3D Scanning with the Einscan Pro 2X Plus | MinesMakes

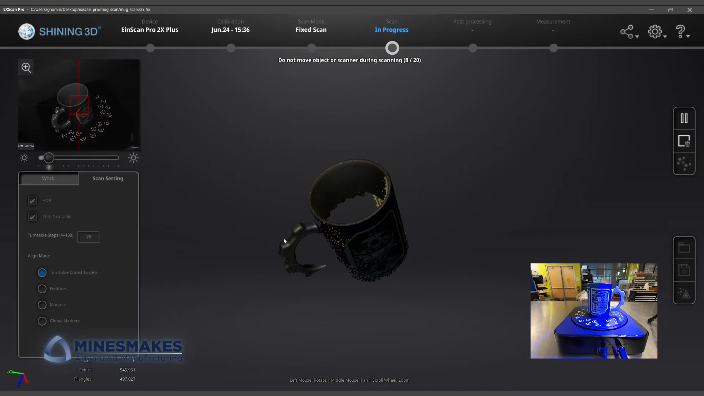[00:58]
The first object we scanned was a Star Wars themed ceramic mug.
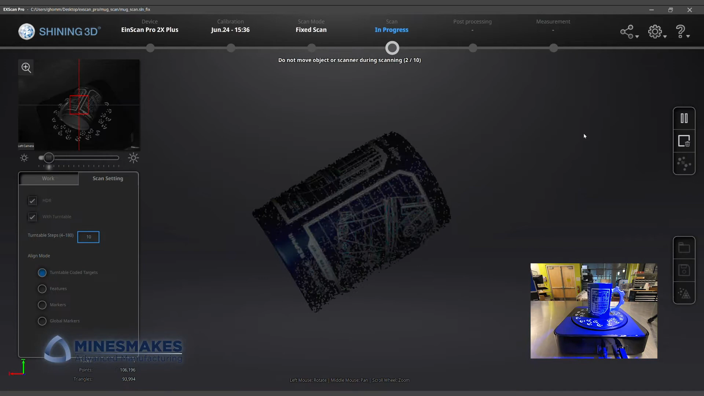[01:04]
We set up the mug from different angles to capture the entire object.
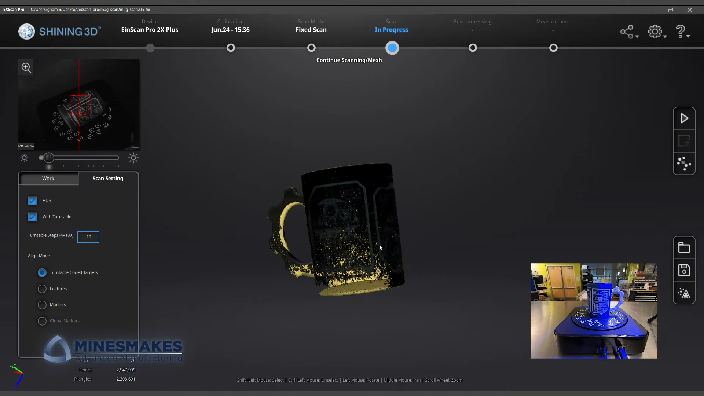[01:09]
Because our scanner also has a color texture camera,
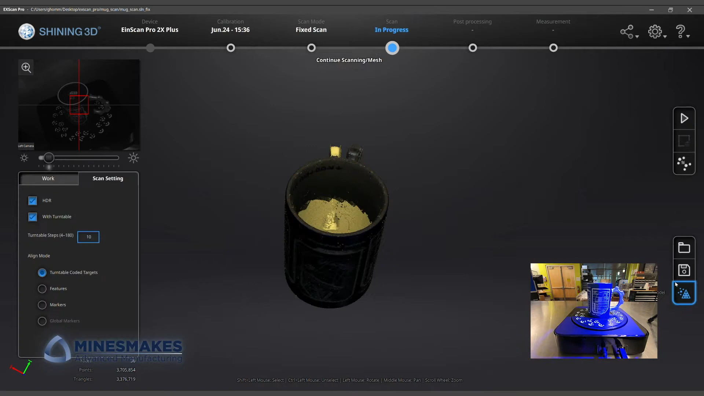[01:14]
we're able to capture the small details of the mug's design in addition to the 3D shape of the object.
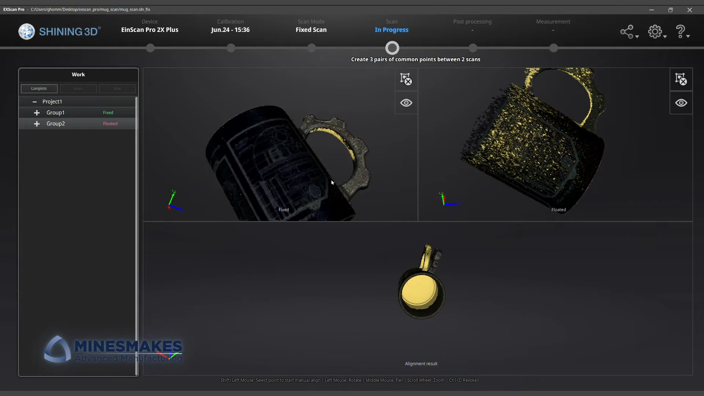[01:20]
Sometimes the software does not stitch together the scans perfectly.
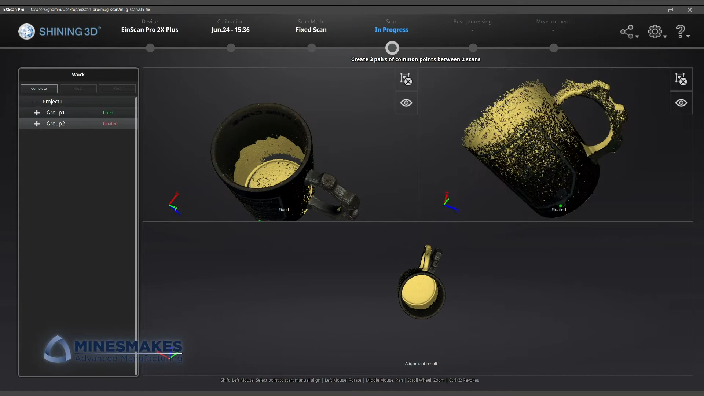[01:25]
By manually selecting several points where the scans overlap, we can align them ourselves.
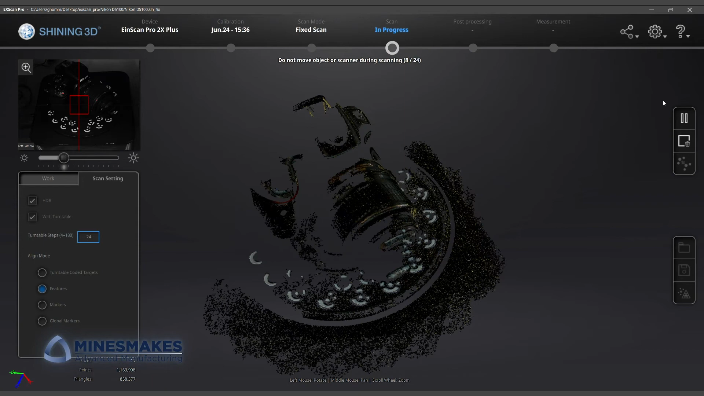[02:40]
We used some pink foam we had around, since it's easy to differentiate from our scan object.
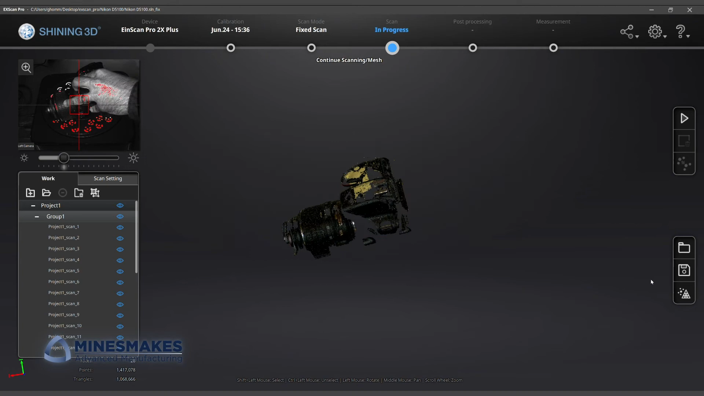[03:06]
In the end, it took quite a few trips around the turntable to scan this dark object.
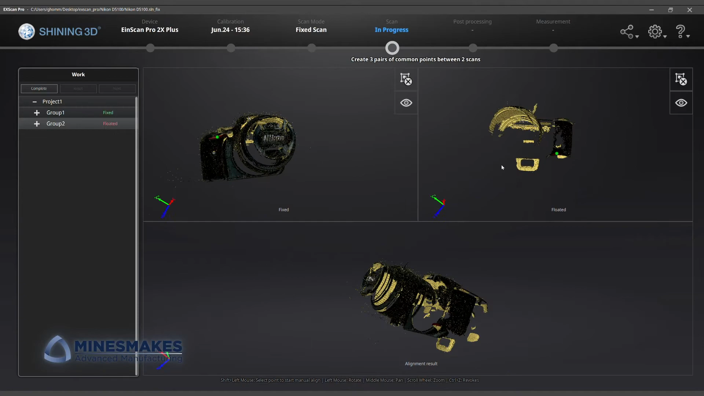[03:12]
If you weren't worried about damaging your scan object, a dusting of baby powder or a coat of gray paint would be a good way to make things easier.
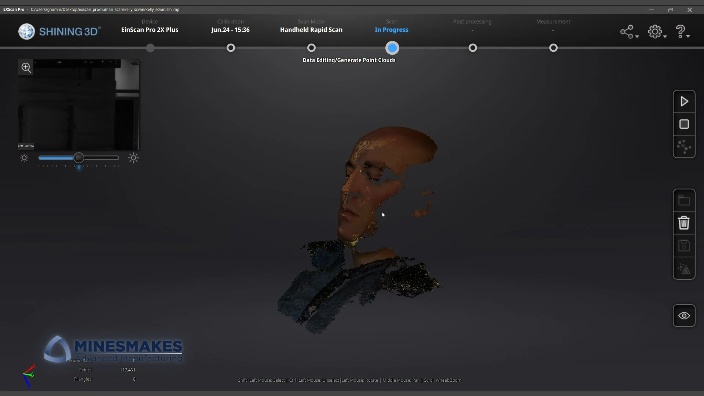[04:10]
We had to scan one area thoroughly at the beginning,
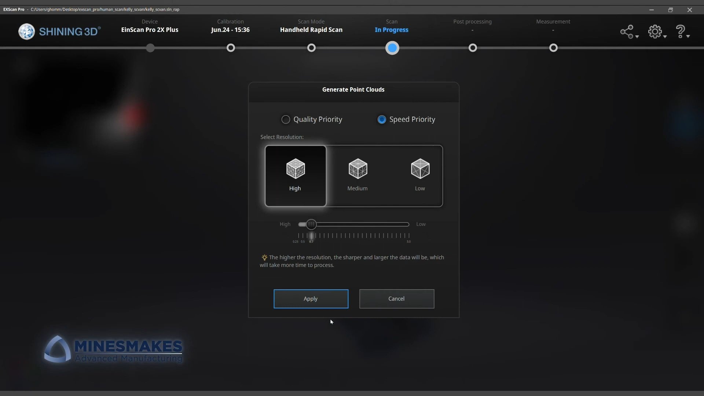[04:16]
keeping the IonScan Pro as steady as possible to create a reliable base geometry.
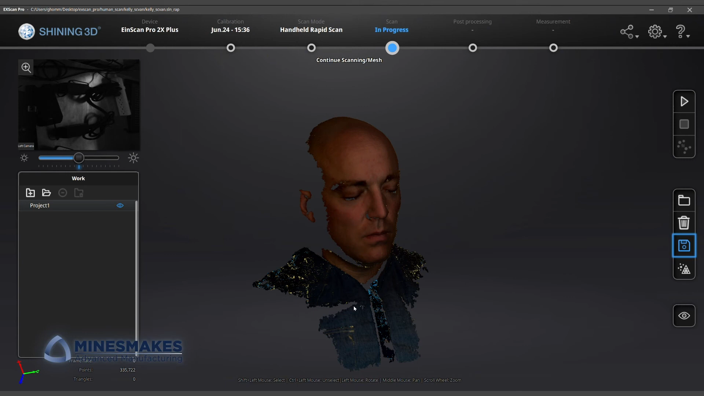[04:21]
I can tell you from experience, if you are the scan object like Kelly is in this video, you want to keep your eyes closed during this process. The structured light coming out of the scanner is pretty bright.
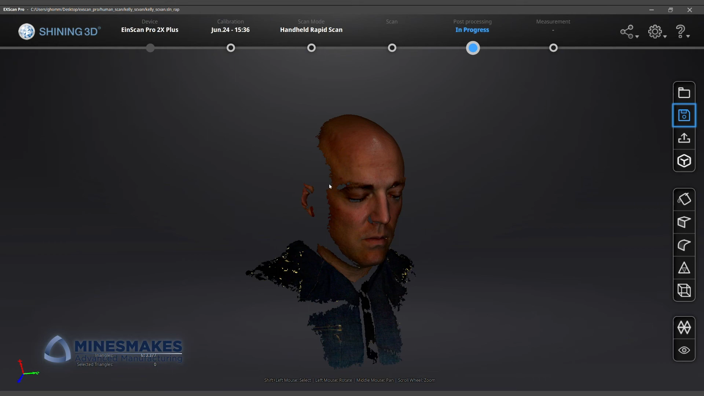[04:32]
Darker areas of Kelly's clothing took longer to scan and did not show up as well in our mesh.
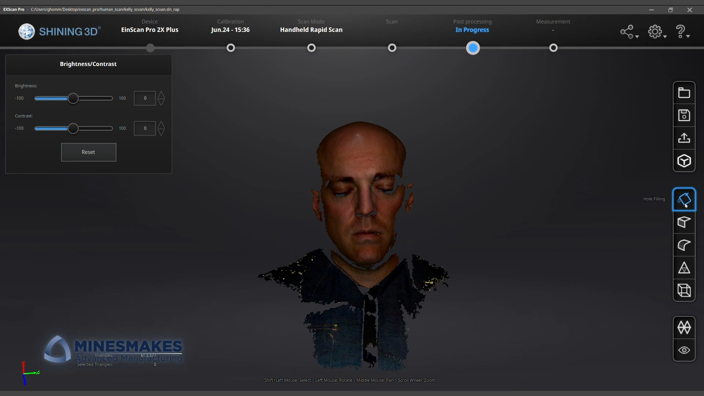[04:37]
We also found that placing Kelly in front of a dark background sped up the process.
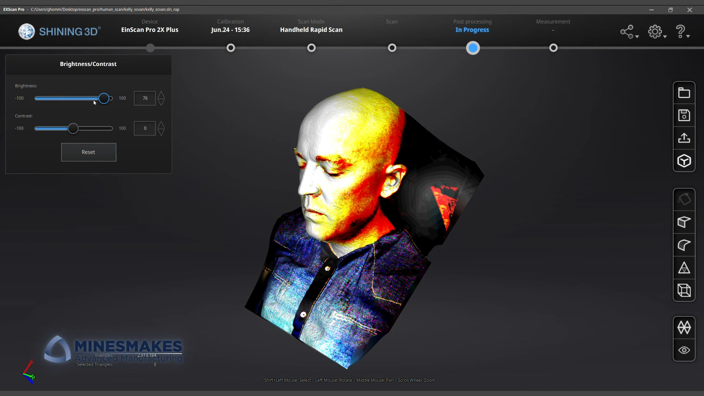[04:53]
but the IonScan software actually stitched them up and applied colors in a fairly accurate way. Now Kelly can 3D print himself.